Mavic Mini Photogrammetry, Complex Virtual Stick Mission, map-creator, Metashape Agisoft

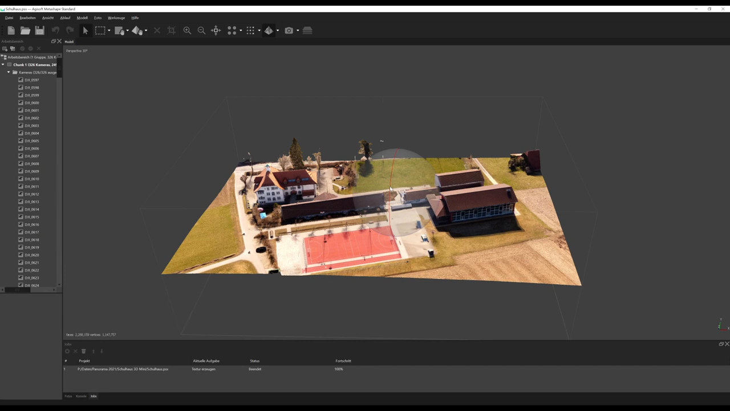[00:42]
that's the final result from this shooting made with the mavic mini so it's quite a good result what we can get from a small aircraft
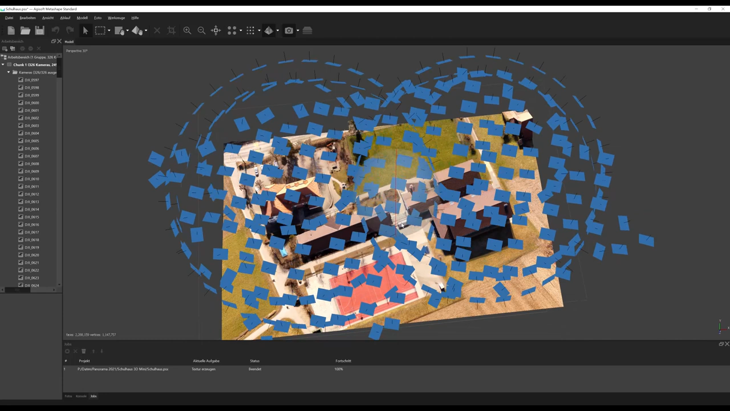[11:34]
then you can use the kmf file to simulate the place and as you can see here the positions for mavic mini in virtual stick are very very precise let's